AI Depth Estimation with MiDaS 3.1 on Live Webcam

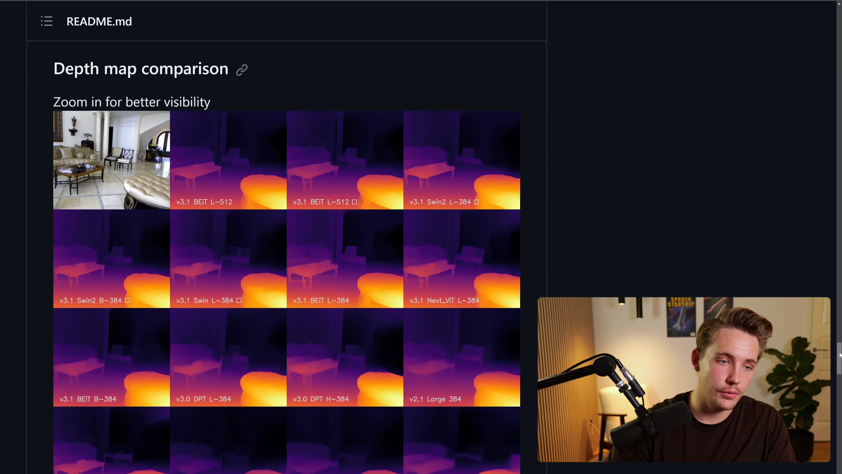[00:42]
We can also scroll further down in the GitHub repository and see some of these depth map comparisons with the version 3.1, which is what we're going to use in this video. I also have videos about version 3.0 and also 2.1.
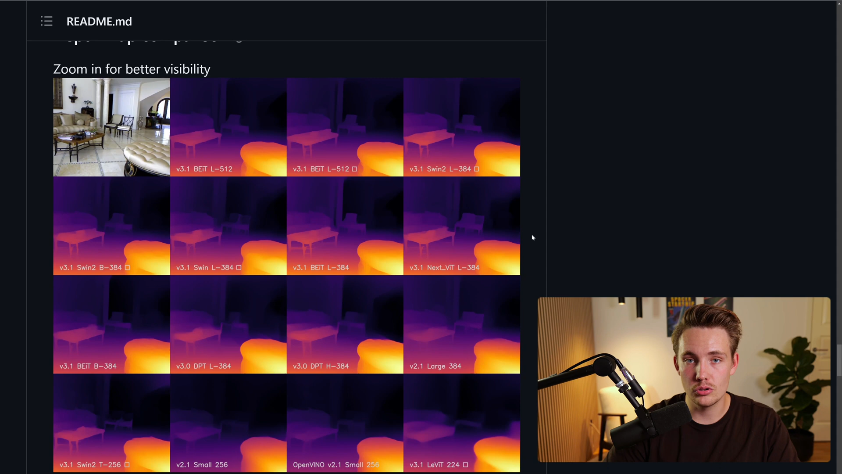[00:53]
So right now, they're starting to use these transformer-based models. We can just see the accuracy and the precision, the performance of these models here in 3.1 is significantly better. Let's just scroll up here again. We can go in and see the releases.